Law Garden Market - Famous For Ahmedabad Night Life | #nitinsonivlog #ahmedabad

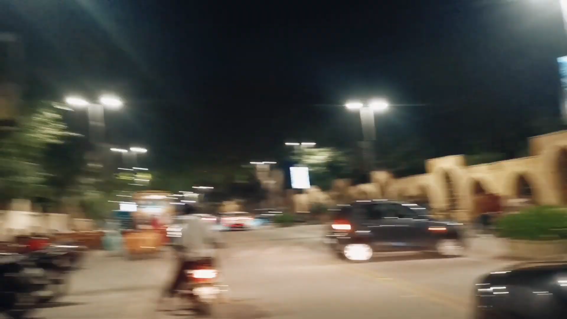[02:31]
और इस तरफ है आपका नाइट स्ट्रीट फूड की स्टॉल्स लगी हुई हैं।